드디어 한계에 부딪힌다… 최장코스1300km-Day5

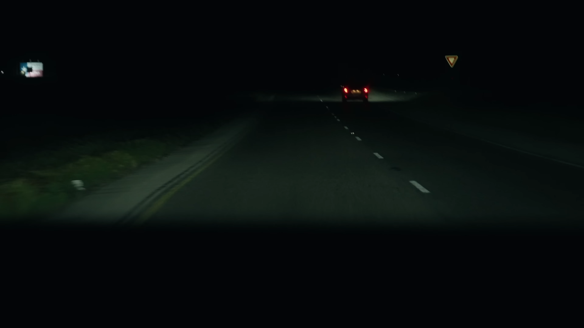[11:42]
진짜. 아예 안 보인다. 여기는 길 이름이 묘지길이야. 뭐라? Cemetery Road, 묘지길. 묘지라고? 묘지길. 어. 모른다고 또 막 하는 거 아니지? 아. 진짜 희한한 길로 가네. 산길로 갑자기 접어들었거든요. 아우, 좌회전입니다. 민가들이 막 보입니다. 와, 이런 집이네, 진짜. 진짜, 와, 대박. 우회전입니다.